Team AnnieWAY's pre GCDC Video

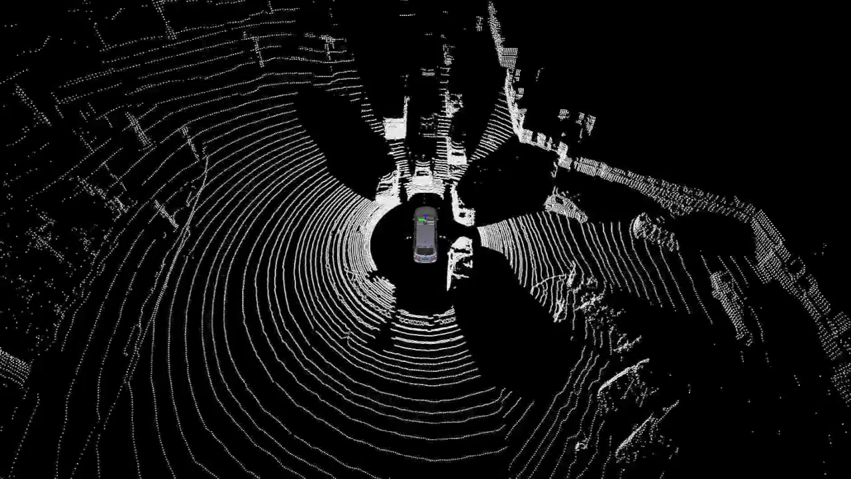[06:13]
Mounted on top of the car, it has a field of view of 360 degrees. As this sensor directly measures distance, it is quite easy to reason about obstacles in free space. In static environments, this information can, for example, directly be used for autonomous parking.
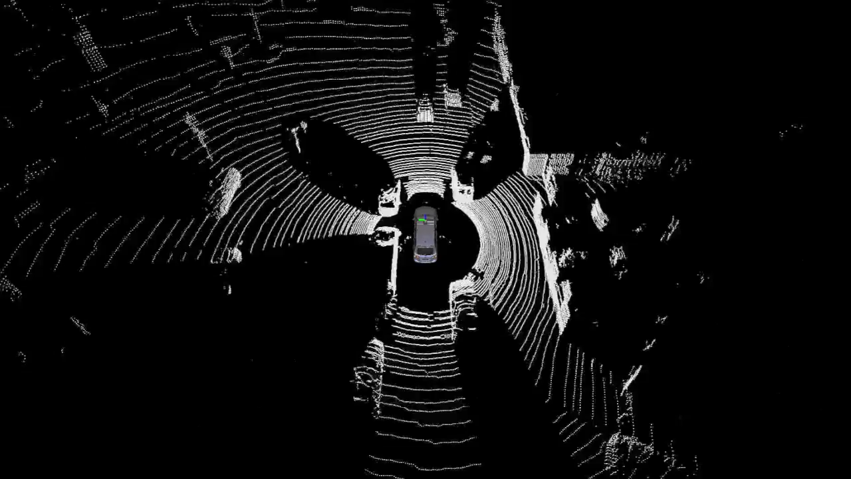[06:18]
In dynamic environments, it gets more complicated.
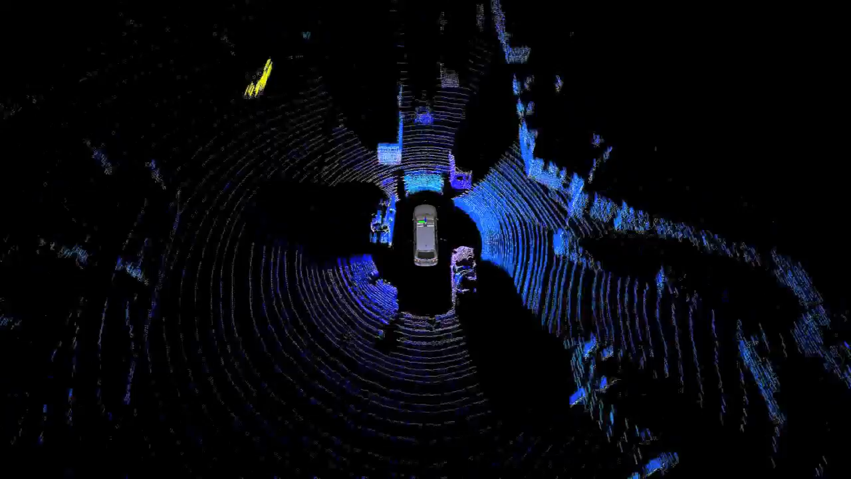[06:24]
But we developed an algorithm for estimating the motion of other traffic participants.
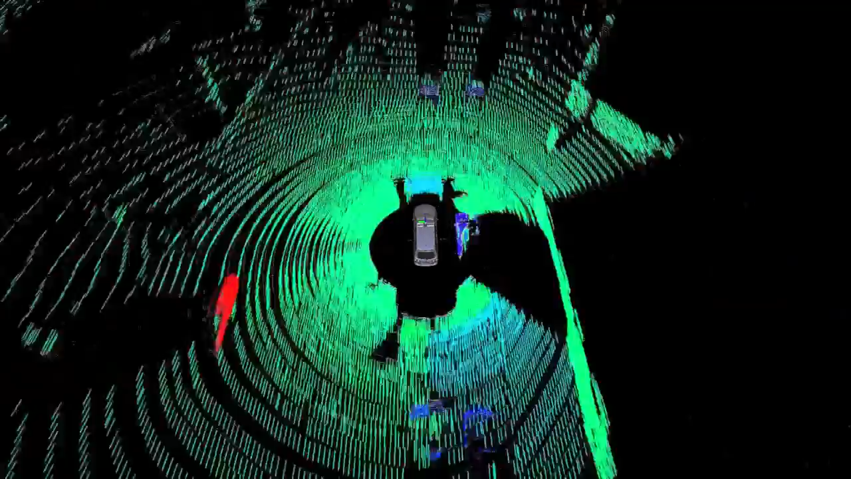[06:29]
Making this algorithm more robust and trying to predict the behavior of others is one focus of TeamAnyway.
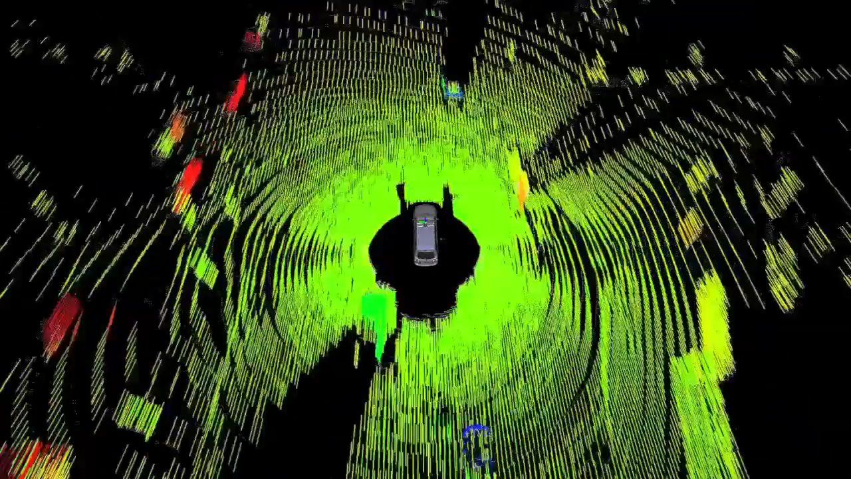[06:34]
Beside the laser scanner, we use video cameras as complementary sensors for environment perception.
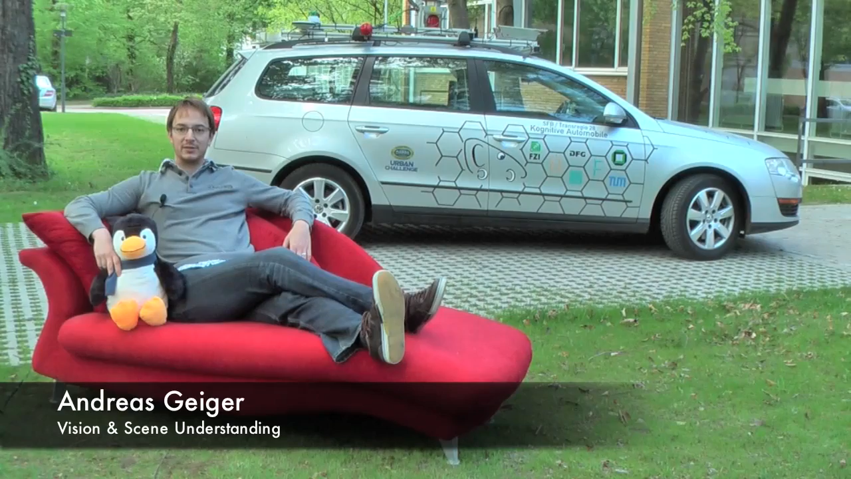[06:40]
Currently, we are working on efficient stereo vision and 3D reconstruction methods.
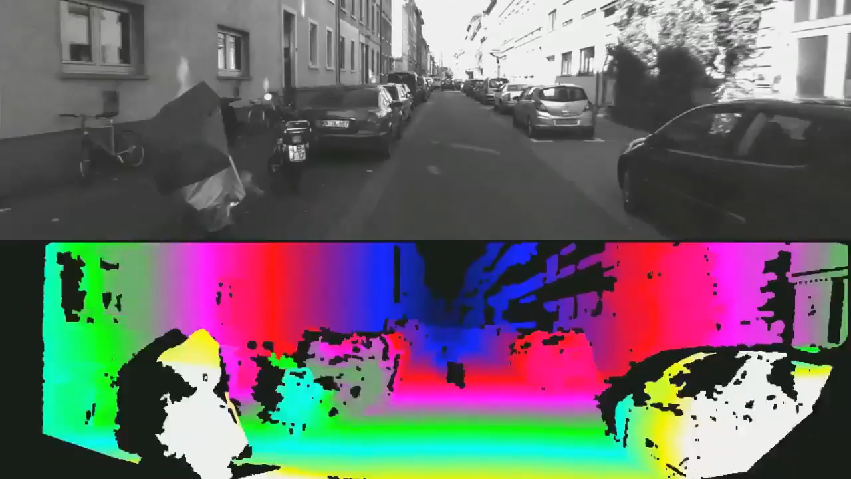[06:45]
Our algorithms allow us to build accurate maps of the environment in real time,
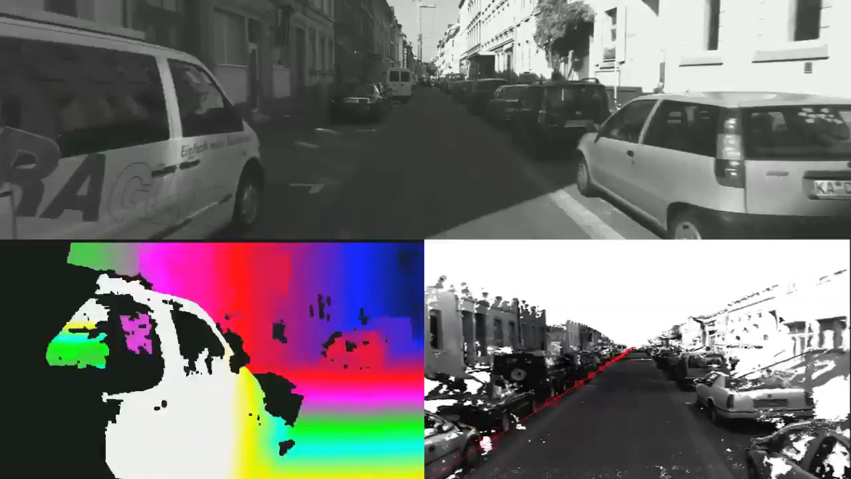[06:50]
which can then be used for self-localization and path planning, for example.
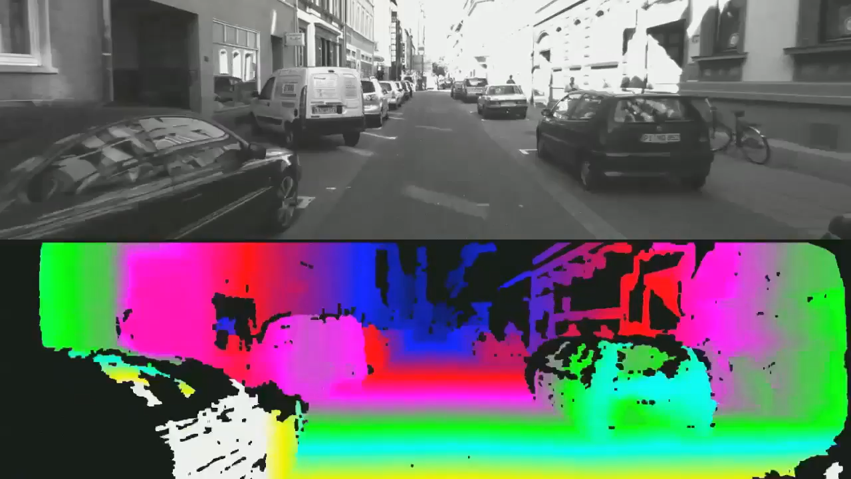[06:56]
We are also working on stereo-based visual odometry, which becomes an important localization component wherever GPS perception is weak.